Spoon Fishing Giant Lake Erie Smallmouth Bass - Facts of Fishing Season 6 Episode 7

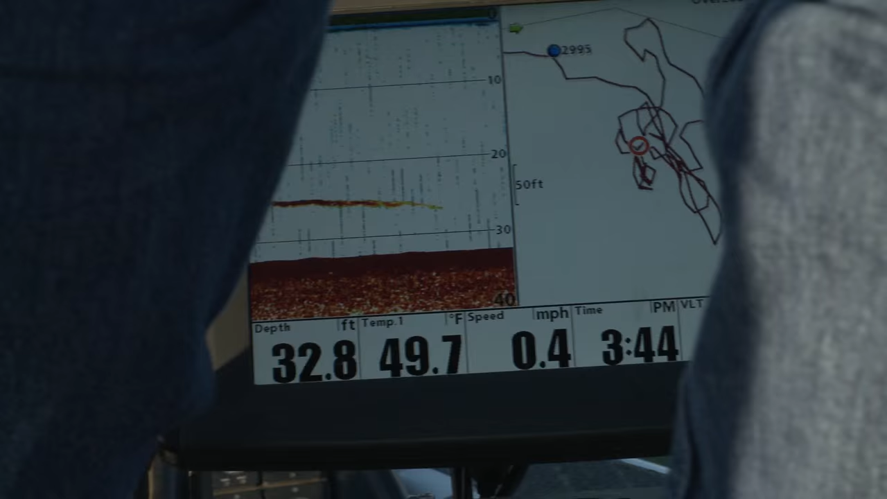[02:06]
On screen: depth 32.8 ft, water 49.7°F, speed 0.4 mph
But I marked a fish, so we had to try.